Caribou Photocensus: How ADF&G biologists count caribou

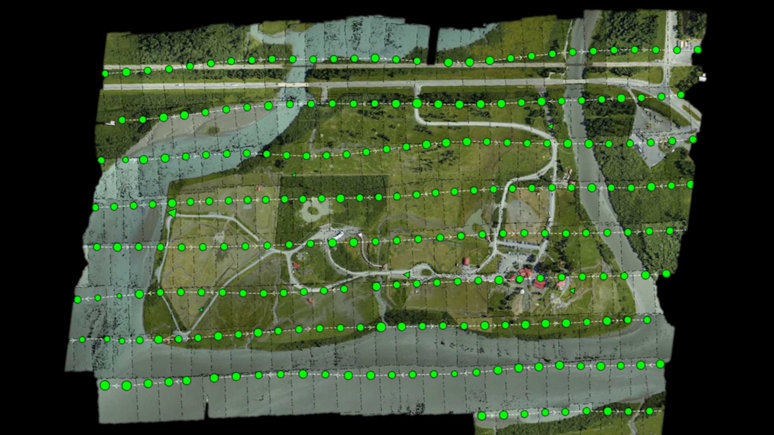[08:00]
Based on GPS coordinates, the program precisely stitches all the overlapping images together and provides a seamless picture of the large groups.